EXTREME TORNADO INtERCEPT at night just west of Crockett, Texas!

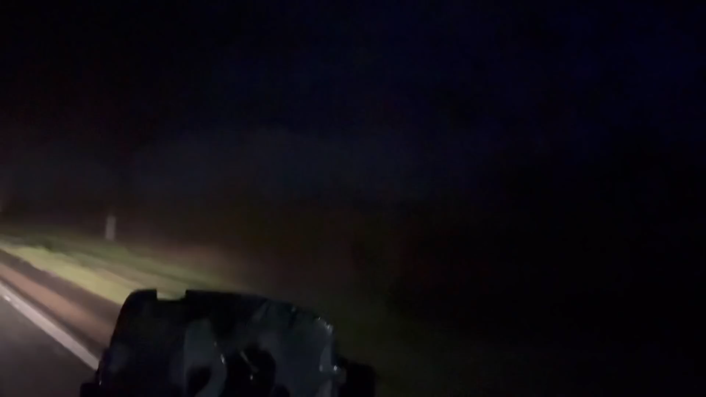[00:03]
There it is, there it is. Please, please, please, gun it.
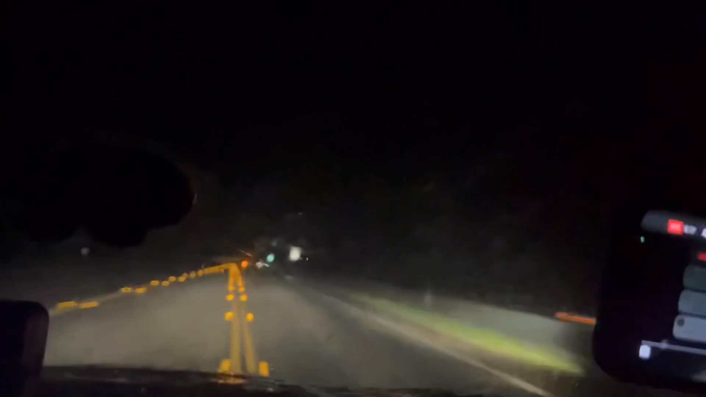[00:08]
Straight ahead of us on the road. Do you see it? I see it, I see it. Do you see it? Yep, we're going to get real close to it. It's crossing the road. Whoa.
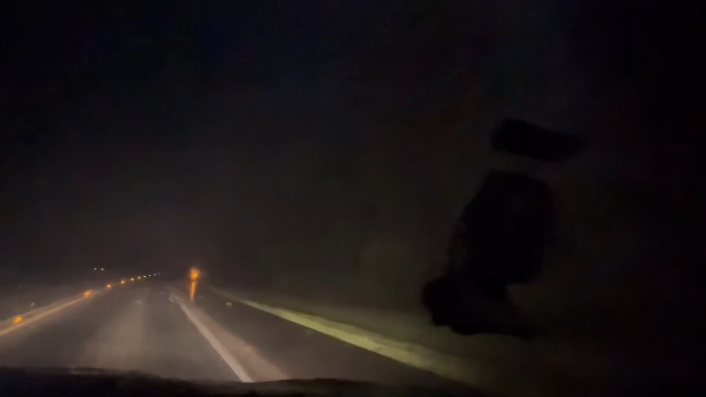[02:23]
Significant damage. This is exactly where it crawls. Just ahead of us. Let's go! Go, go, go.